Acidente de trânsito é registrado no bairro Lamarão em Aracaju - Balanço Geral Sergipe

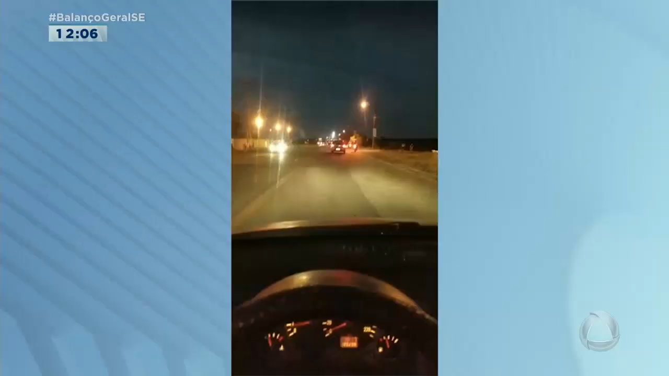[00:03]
Um outro acidente terrível na noite de ontem, dessa vez na Avenida Paulo Figueiredo Barreto, no bairro Lamarão, região norte da nossa capital. O fato aconteceu, você vê pelas imagens, ali bem próximo da ponte entre Aracaju e Nossa Senhora do Socorro. Daqui a pouquinho, Jéssica Cruz conosco ao vivo. Segundo informações do pessoal que estava por ali, essa batida aconteceu entre dois carros.